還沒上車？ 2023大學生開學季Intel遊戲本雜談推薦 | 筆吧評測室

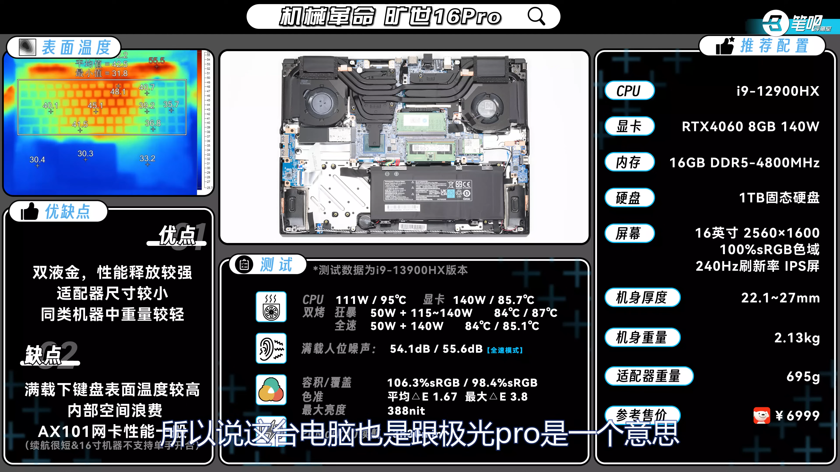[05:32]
说这台电脑也是跟极光Pro是一个意思比如说续航没变 网卡没变键盘表面温度还是很烫的虽
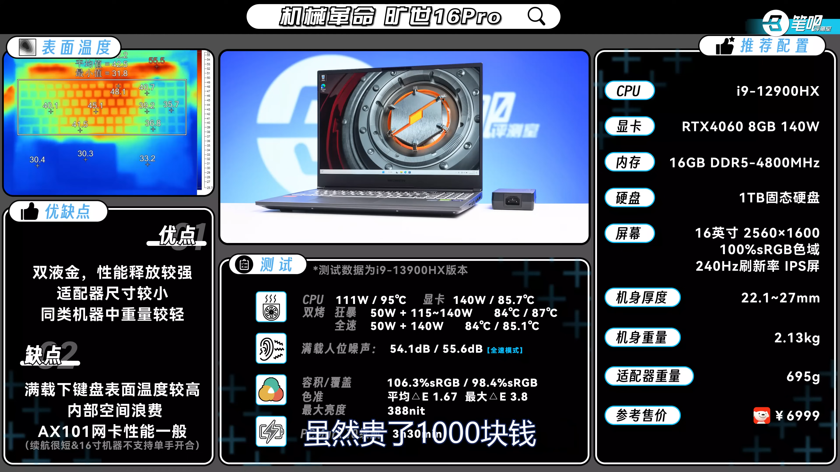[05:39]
然贵了1000块钱但是主要就是强在这个模具稍微再好一点点然后它的一个CPU性能要强一档i9 12900HX还是明显要比那个12代i6要强的下一台七彩虹匠新X16 Pro
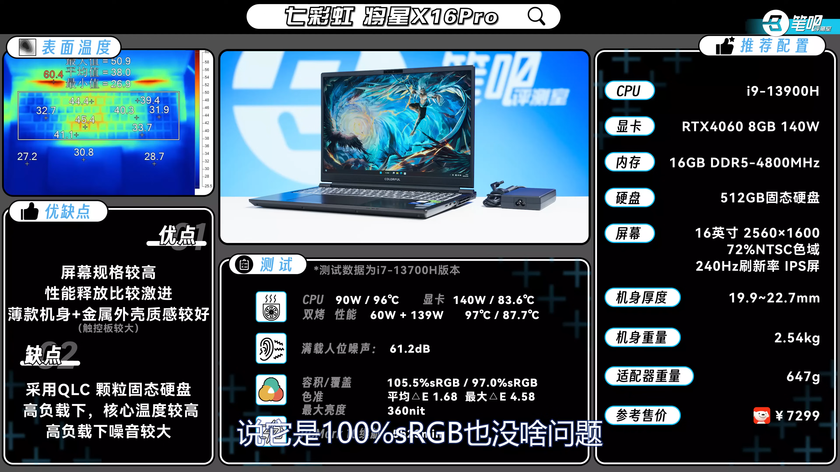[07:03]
它是100%sRGB也没啥问题那么刷新率也是比较高的然后亮度现在这几个电脑性价比高然后2.5K屏幕我发现都是350nit亮度如果说能到一个500nit的话就非常完美了
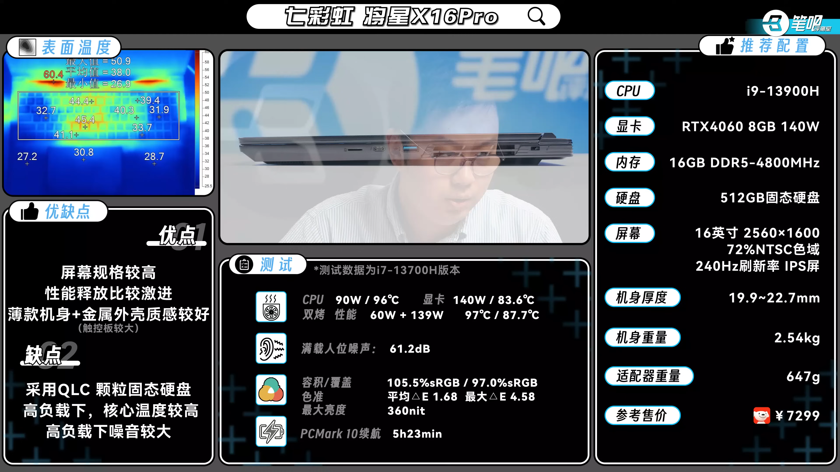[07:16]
第二个优点就是性能释放那我们的单考FPU的话它是有一个CPU有个90W的一个性能释放显卡的话140W没有问题
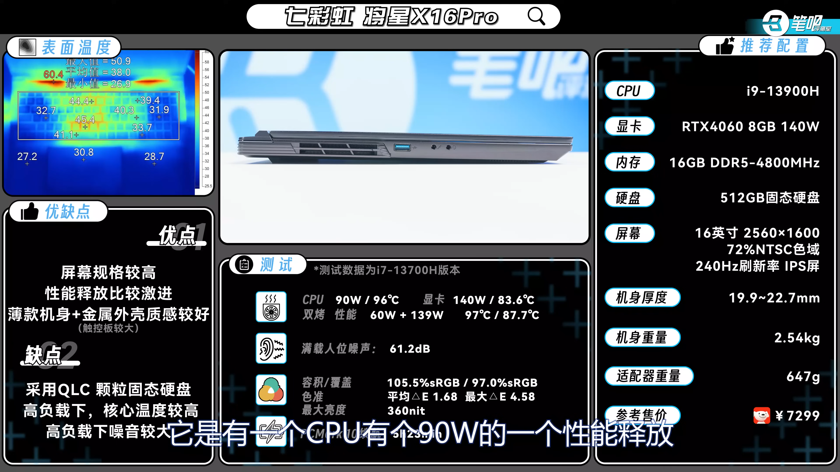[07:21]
双考是一个60加上139 140就
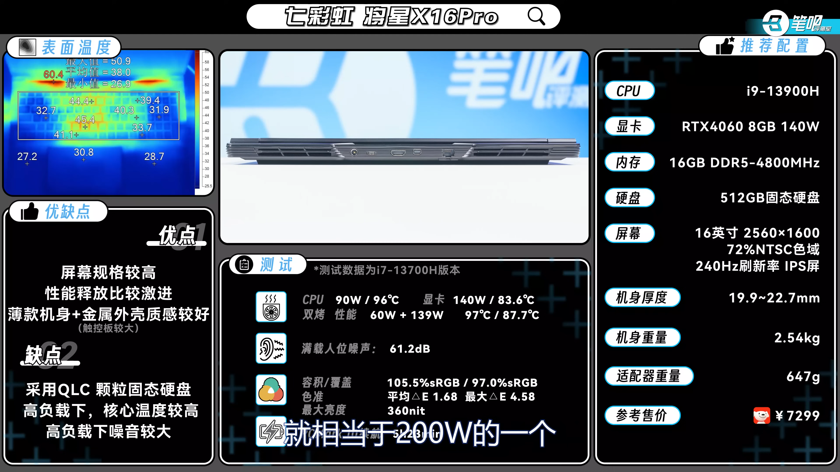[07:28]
相当于200W的一个接近200W的一个性能释放那对于7.299这个价位端的游戏本来说这个表现还是非常棒的那U.3的话我们刚才已经大吹特吹了咱们就不赘述了好 那么接下来我们看一下缺点这个性价比游
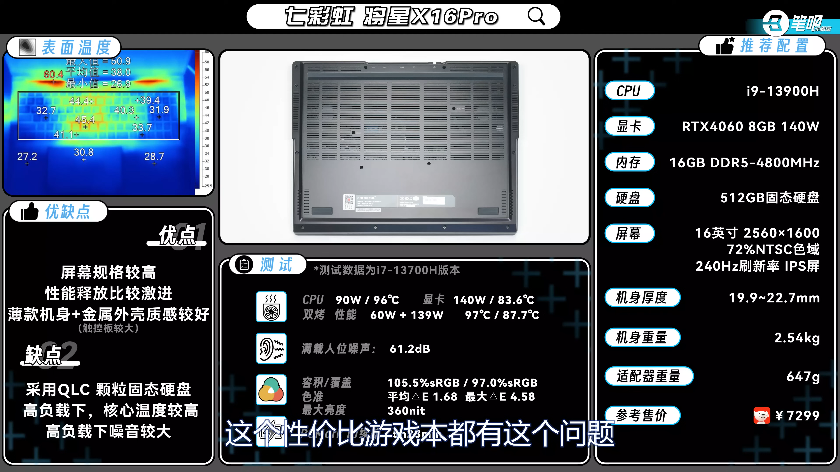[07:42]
戏本都有这个问题但需要注意啊这是我们测的是i7版本的时候发现它是QLC的这个i9版本到底是不是QLC的话如果说有买的人咱们反馈一下给我那么其他的话就是一些跟散热相关的一些缺点了那
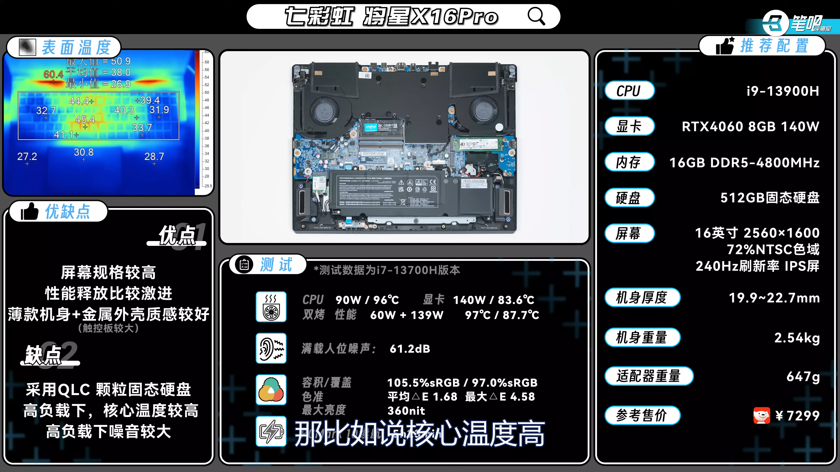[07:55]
比如说核心温度高还有就是它的一个噪音大那核心温度高的话你可以看到它表面温度其实压的还可以但是核心温度确实很高CPU的话双考都97度了然后显卡的话也是要87.7这在同配置里面是比较高的一个温度了没办法这200W的性能释放温度不高就有鬼了然后噪音的话是61.
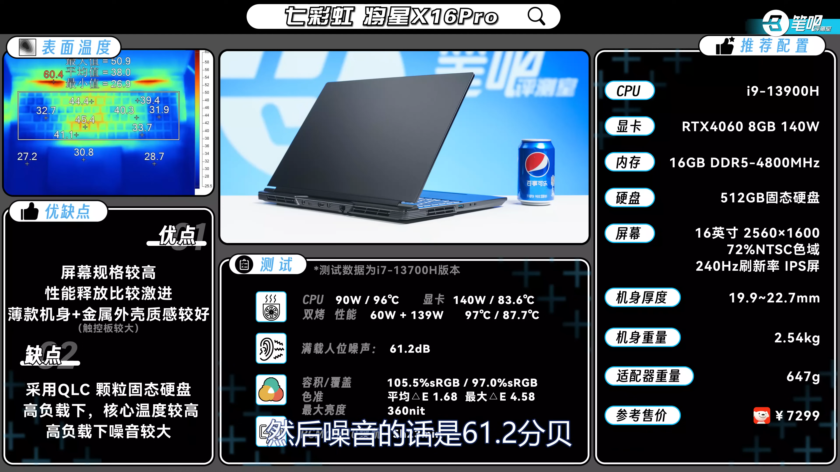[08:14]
2分配这个噪音实在是有点太可怕了按照
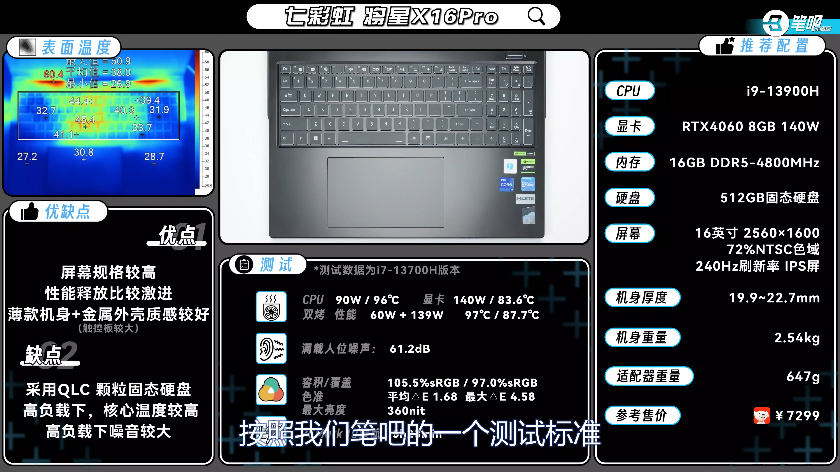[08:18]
我们比拔的一个测试标准基本上游戏本的话其实55分配我认为是一个70分左右的一个成绩它61音那简直了好吧所以说这个噪音我觉得甚至可以拍到缺点一样那满的噪音还是很大的大家需要注意一下总的来说这个机器其实除了价格下来很多之外我个人认为比较惊艳的就是它这个厚度19.
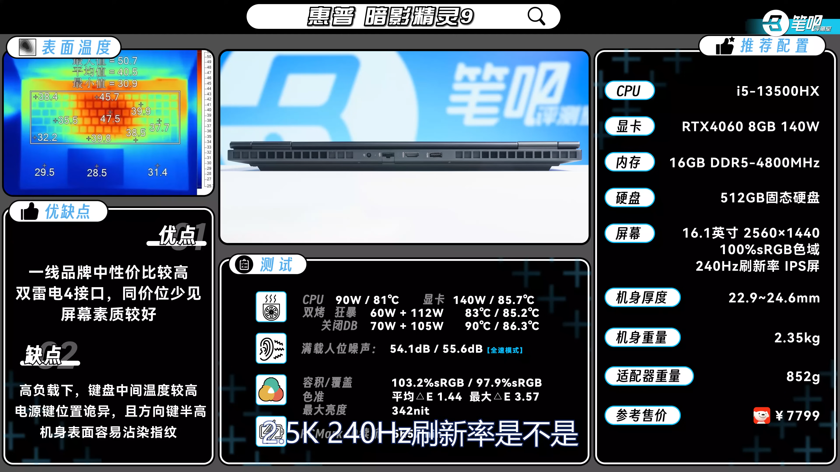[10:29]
那第二条的话两个雷电4接口确实同价位少见那第三点屏幕素质较好这其实是我凑的优点那但是它屏幕素质确实还可以嘛2.5K 240Hz刷新率是不是但最主要的还是第一条优点就是1000品牌中性价比较然后说一下缺点高复杂下面键盘中间温度较高来看一下它这个热成像图不用我多说什么了吧
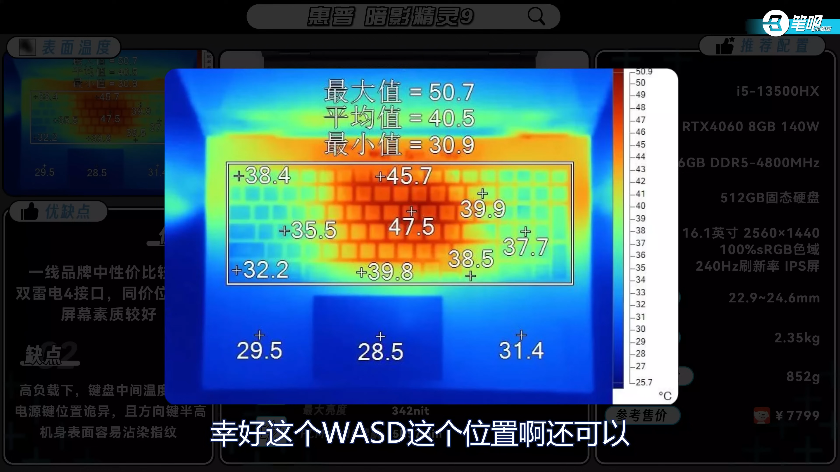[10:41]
幸好这个WSD这个位置还可以但是中间这个有一块小红饼然后第二个缺点给没看过我们视频的同学们三秒钟时间反应这个电源键在哪儿3.2.